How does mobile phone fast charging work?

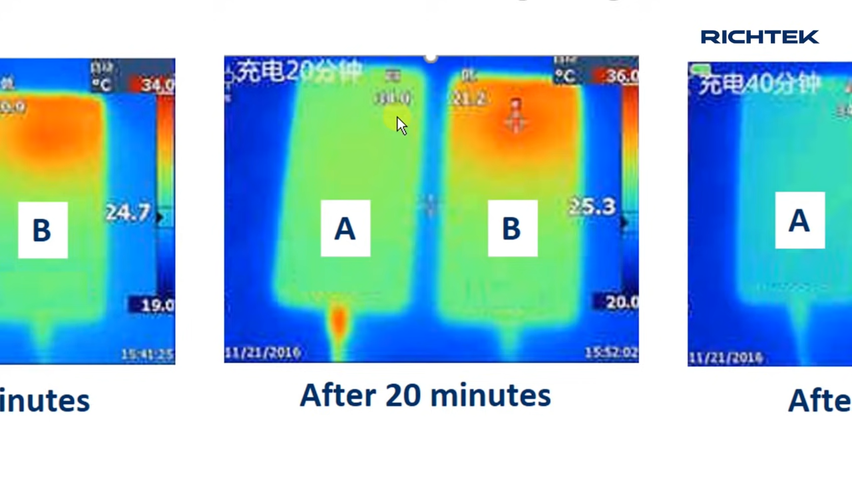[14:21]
After 20 minutes the direct charge phone is still cool, but the switching charger phone has heated up even more. After 40 minutes the direct charge phone is finished charging and very cool.
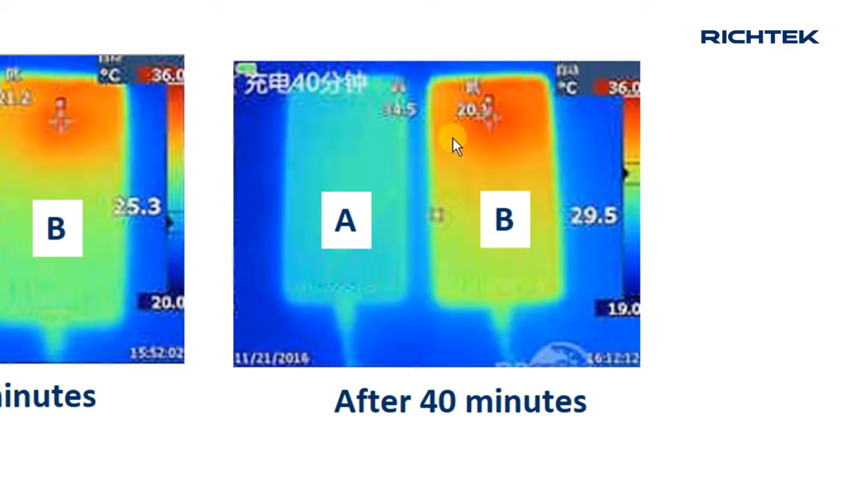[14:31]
On screen: scale top 36.0°C, scale bottom 19.0°C
The switching charger is still charging and quite hot at the top. The disadvantage of direct charge is that the high battery current also flows through the cable.